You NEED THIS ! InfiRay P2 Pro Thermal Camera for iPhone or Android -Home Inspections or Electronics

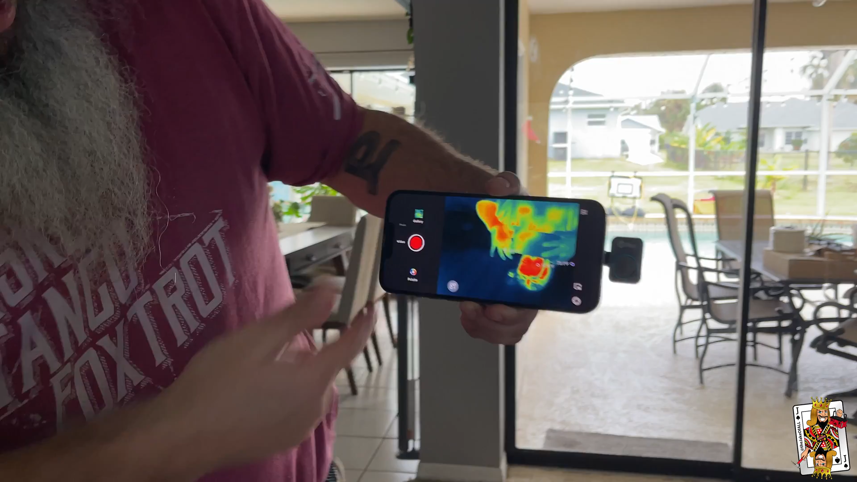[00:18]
And as you can see by the creepy camera person on there, right? So this is a Lightning cable base.
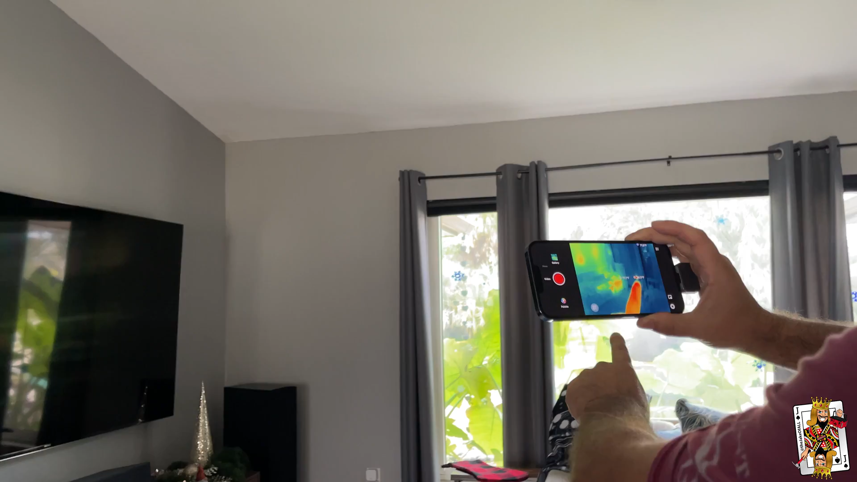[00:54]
I will also show you, we're going to get close on the screen here.
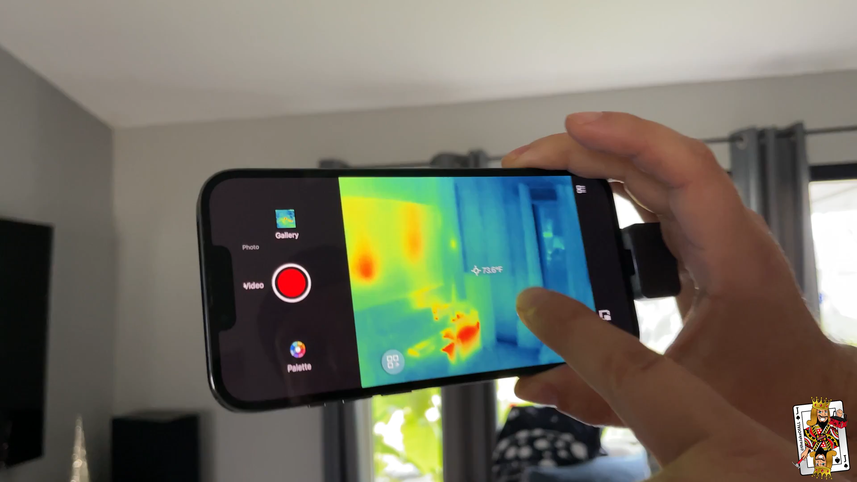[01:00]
If you look really careful, you can see sort of my bullseye and that's the temperature of the bullseye. And then if you look here, we get two other temperatures, right? So it's showing our hot spot and it's showing our cold spot in the room.
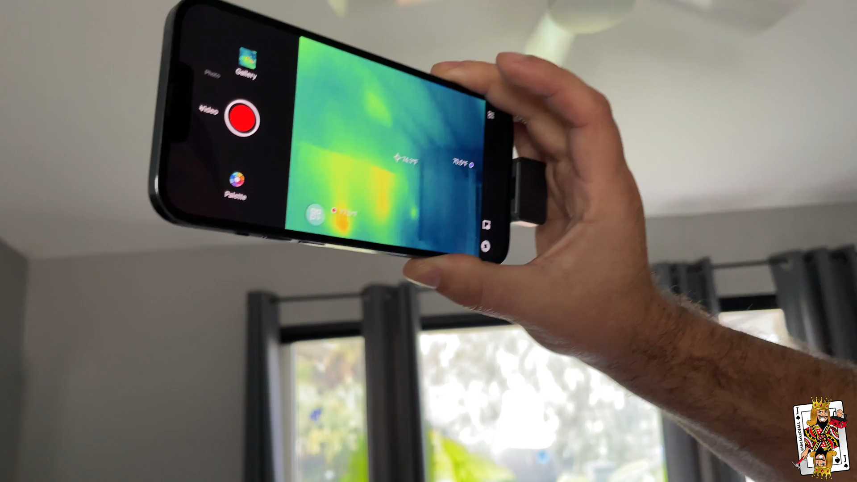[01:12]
So if we go ahead and move it up to the ceiling here, you can see that this corner wall is cold, but by based on our colors, we also have another cold spot there.
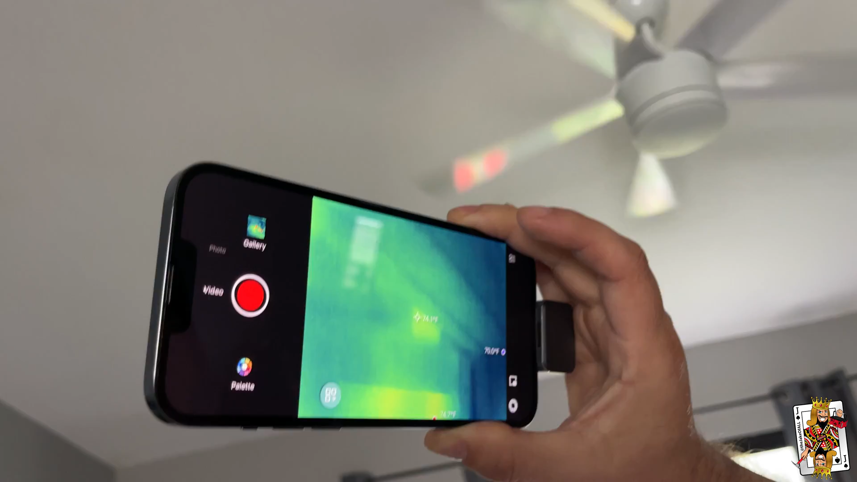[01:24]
Now I could go ahead and put my bullseye on that, find out what temperature that is. You can see here it's detecting a hot spot.
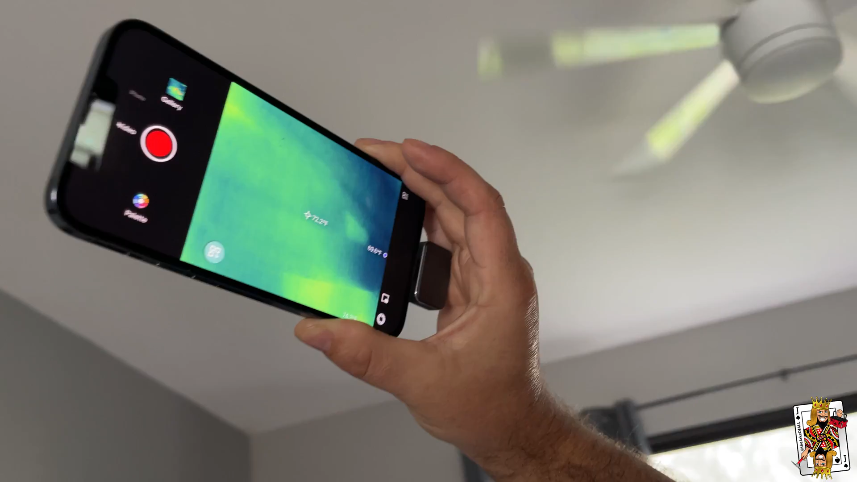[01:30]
This is a great way of finding if we have insulation missing, like corners are always colder and always a problem area.
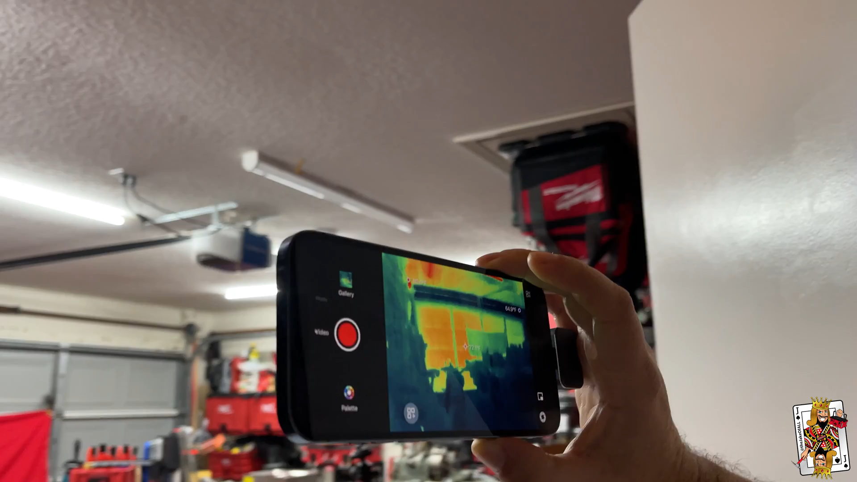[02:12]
you can see the heat from outside, and then it's detecting hot spots from the lights. We'll come out, we'll turn around, and if we look at the chargers,
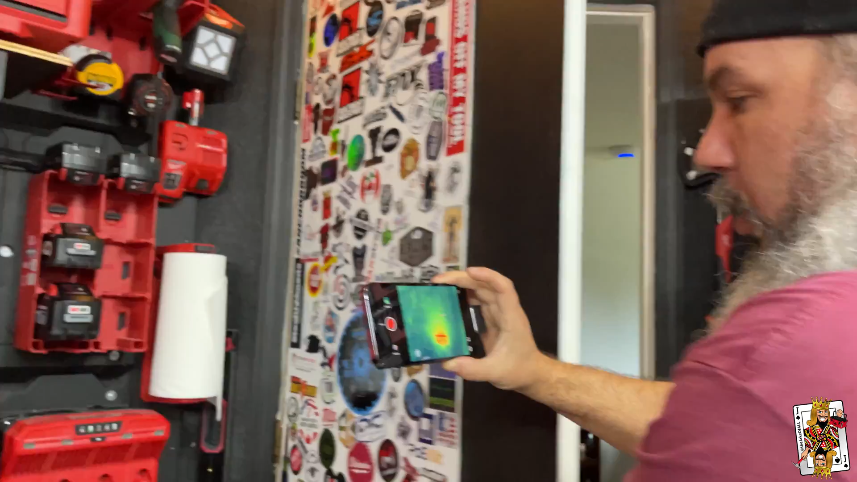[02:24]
you can see every little bit of them and what's going on here. Look at that.
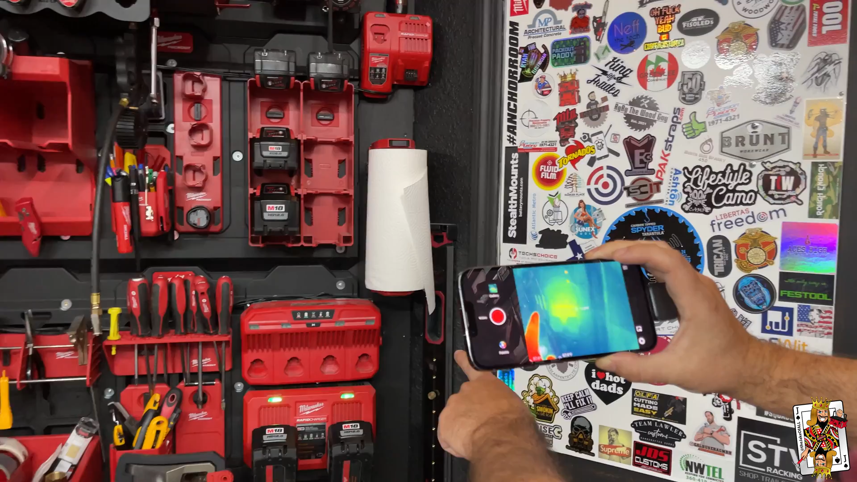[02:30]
Batteries. Looks like we're getting reflections from metal objects.
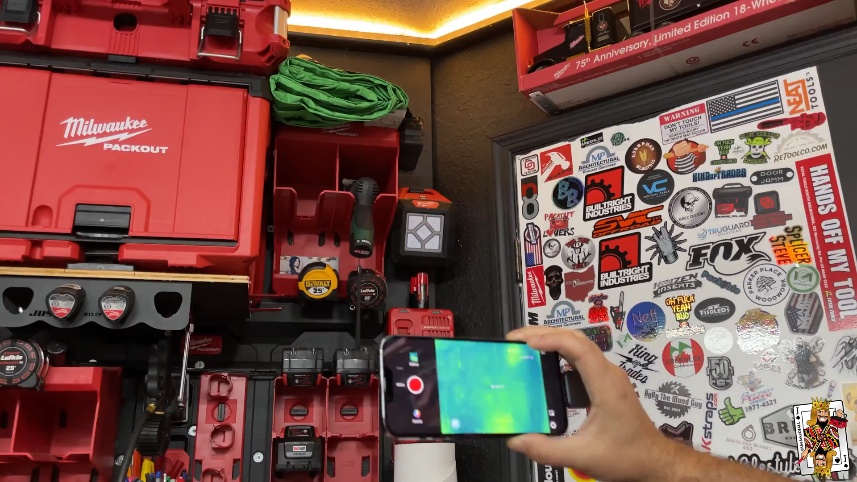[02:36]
We can see if we go to the attic, we've got some hot spots.
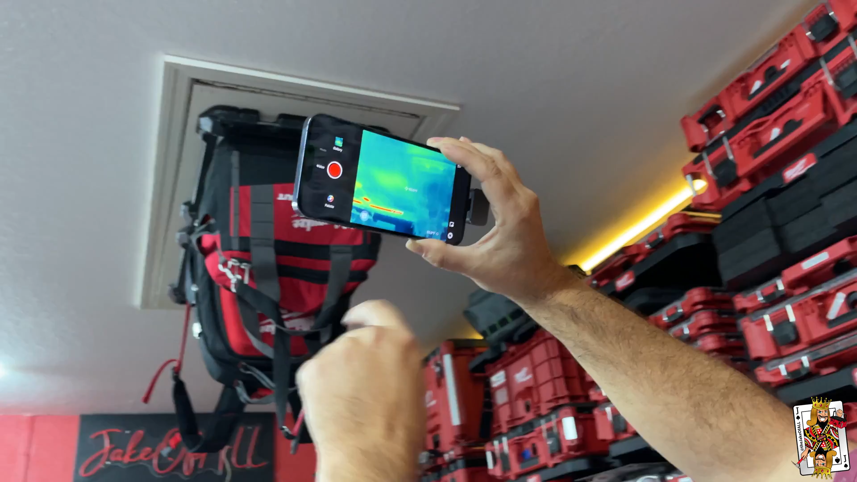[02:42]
So right now, it's wintertime, if you want to call it that, in Florida.
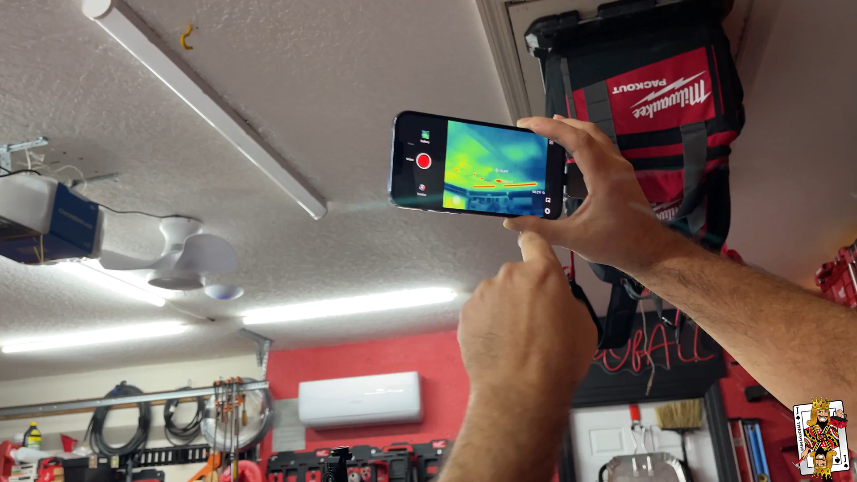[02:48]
So we're actually going to see probably more heat on the outside and less on the inside, the lights. Okay, so let me go ahead and show you a couple other things.
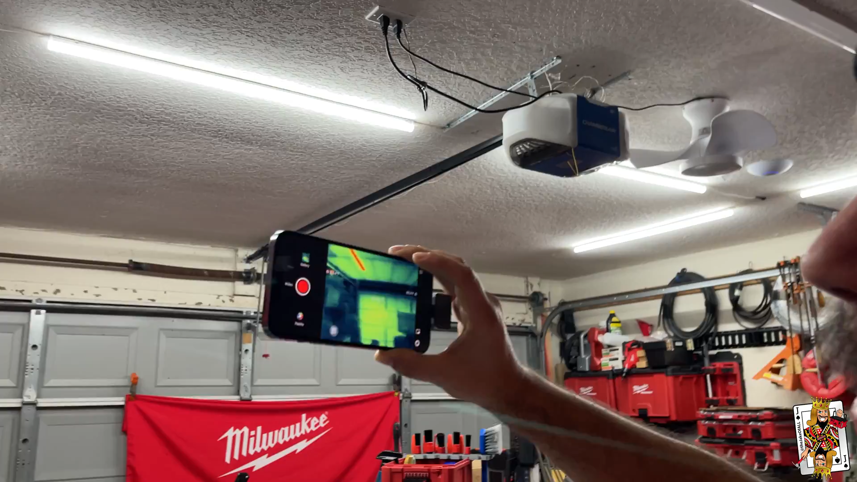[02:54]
We're going to walk inside. The camera person is going to follow me, and we'll be able to see some stuff.
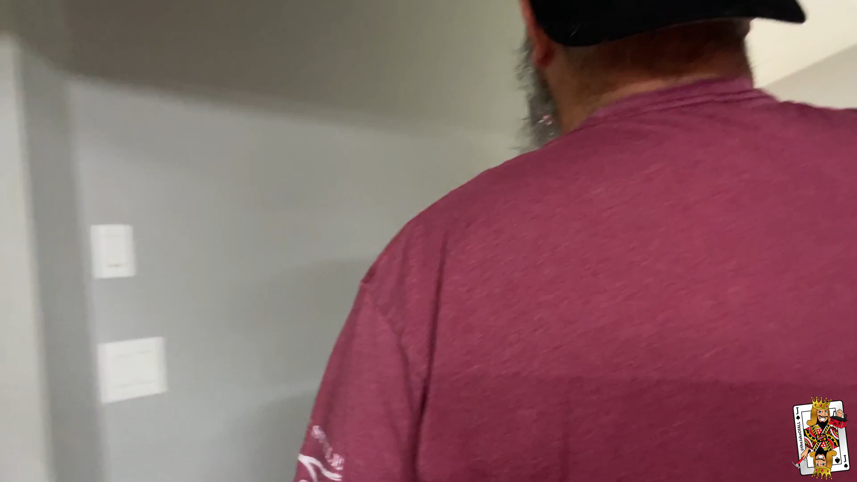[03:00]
Now, at this last little bit, I'm going to hit the record button,
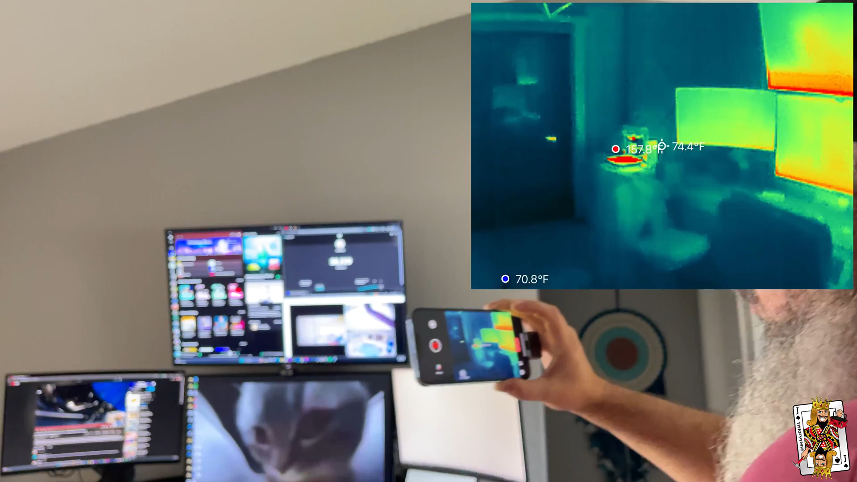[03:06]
On screen: spot 74.4°F, min 70.8°F
and this will go ahead and record on the device itself. You can take pictures. So check this out.
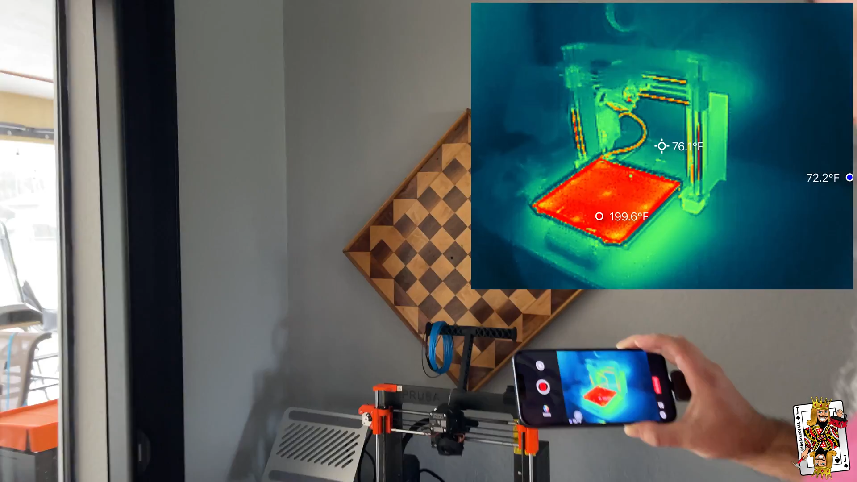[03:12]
It's also great for electronics, appliances, if you want to troubleshoot, and I'm going to go a little more in depth, but this is a 3D printer,
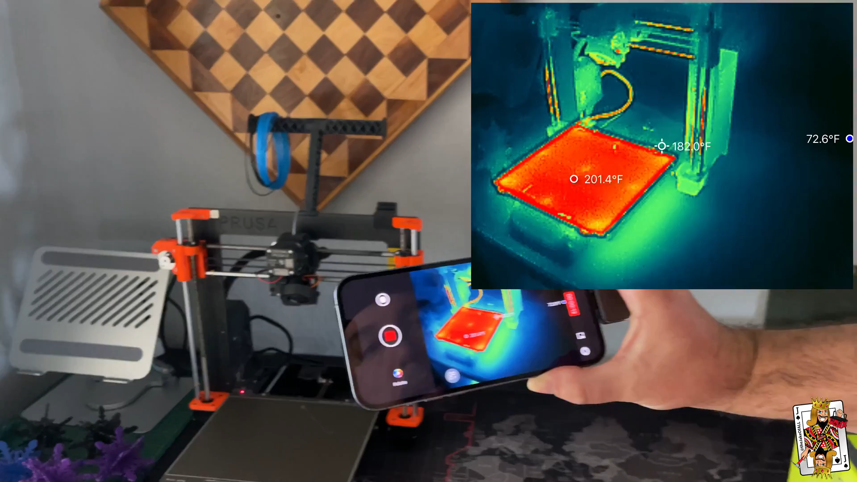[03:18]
On screen: spot 182.0°F
and if you look here, this is the heat bed, and it's showing the temperature of that,
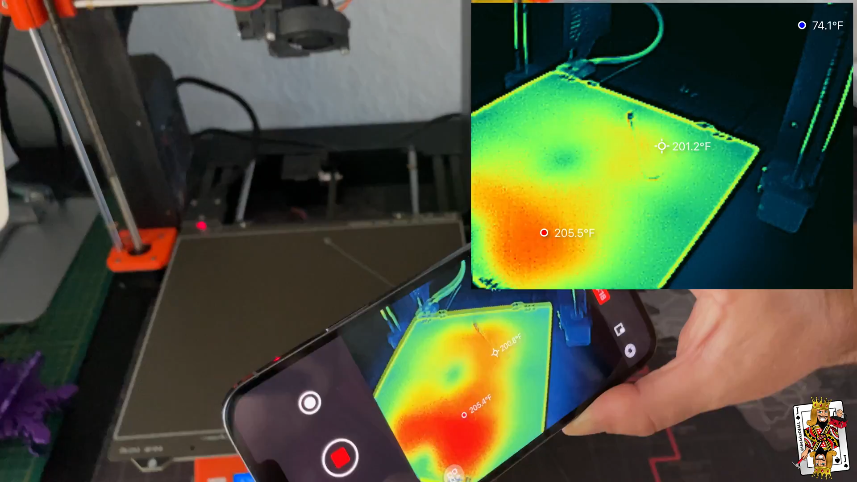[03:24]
and then I am going to go like that, and you can see there, it's showing 330 degrees,
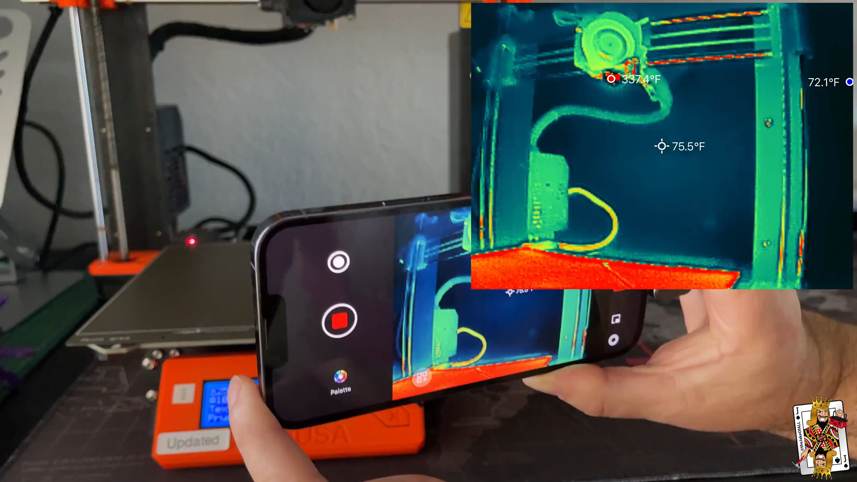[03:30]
On screen: spot 75.5°F
because obviously, the printer, if she shows there, has temperature.